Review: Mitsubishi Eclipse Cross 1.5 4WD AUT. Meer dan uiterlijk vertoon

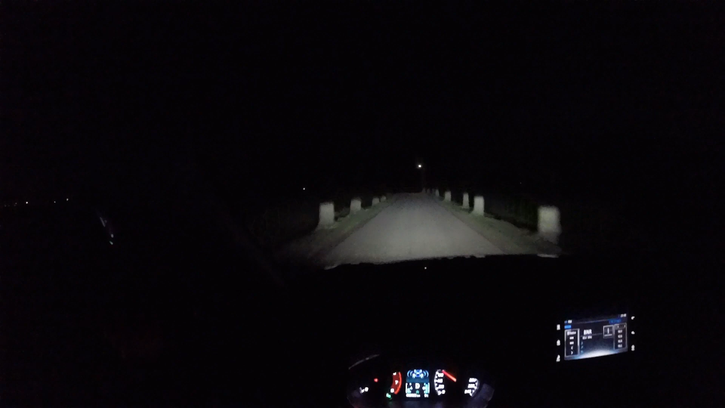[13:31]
Want net als nu staat de aandrijflijn in eco. En als hij in eco staat dan maakt hij eigenlijk in alle omstandigheden gebruik van die 250 Nm trekkracht. Die vrijkomt bij 1800 toeren per minuut. Ik hoop dat jullie mijn dashboard goed kunnen zien. Want net als nu dan geef ik lekker wat gas.
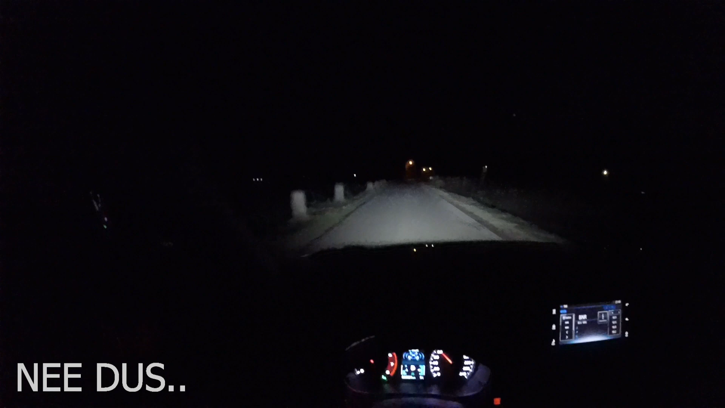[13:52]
Dan regelt hij af rond die 18 à 1900 toeren per minuut. En die auto maakt hele mooie stappen vooruit. Dat werkt ontzettend relaxed.
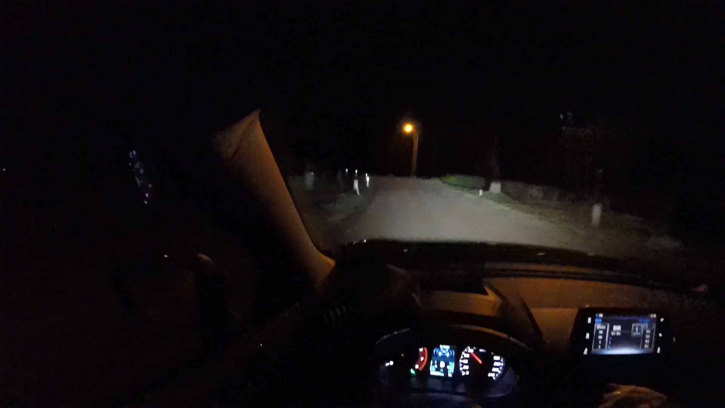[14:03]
En dit is gewoon een 7T automaat in optima forma. Comfortabeler en verfijnder wordt het haast niet. Een ander goed werkend stukje techniek is de groot lichtassistent van de Eclipse Cross. Die schaak je in met een knopje hier op de richtingaanwijzerhendel. En die werkt zo goed dat ik mij er geen moment aan heb kunnen storen. Nu gooit hij hem aan. Hij ziet direct een auto pad en hij gooit hem weer uit. Doet hij echt ontzettend goed. En wat ik fijn vind net als die lantaarnetjes die je hier nou recht ziet.